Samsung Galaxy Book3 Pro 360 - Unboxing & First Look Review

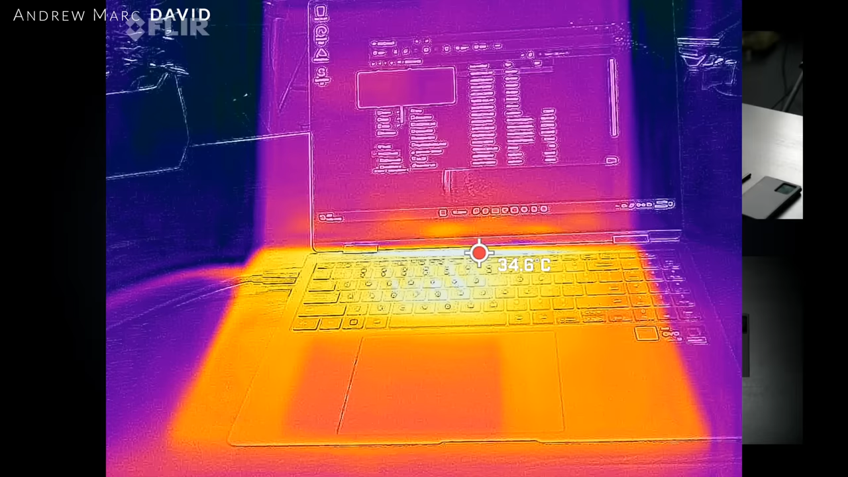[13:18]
On screen: spot 34.6°C
same situation remained relatively cool never too hot to the touch
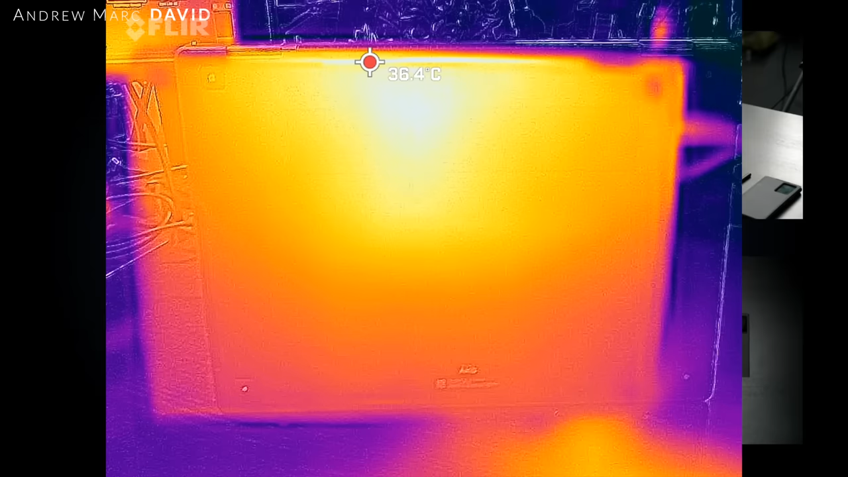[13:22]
On screen: spot 36.4°C
as i've been doing some early benchmarking on this it stayed relatively cool so it's been looking good in terms of the thermals but of course we'll see